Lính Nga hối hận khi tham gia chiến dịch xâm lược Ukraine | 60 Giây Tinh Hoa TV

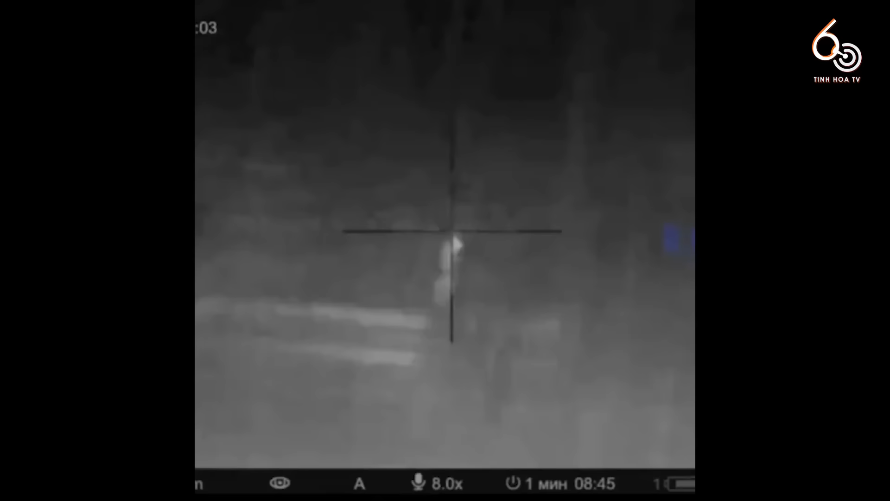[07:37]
Video này ghi lại cảnh xạ thủ của Ukraine với mật danh Archangel đang thực hiện các cuộc tấn công vào lính Nga trong đêm.
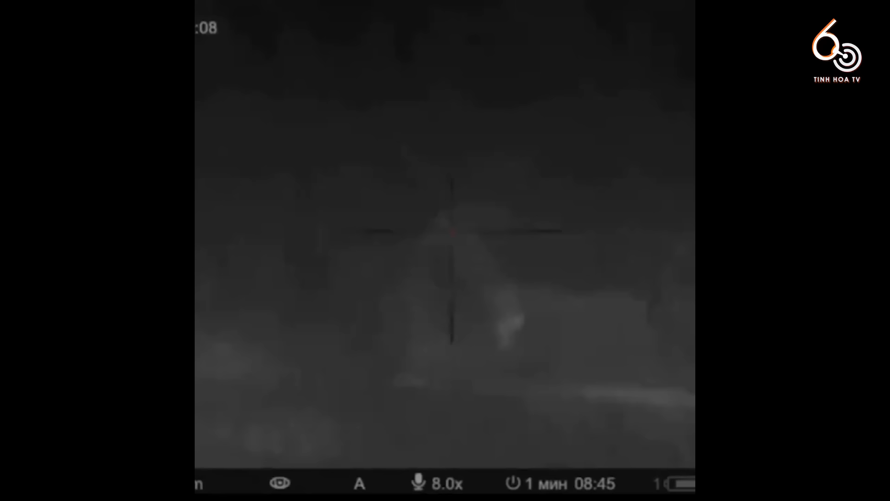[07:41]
Để đảm bảo bí mật, những video như thế này thường sẽ không tiết lộ địa điểm cụ thể của cuộc chiến.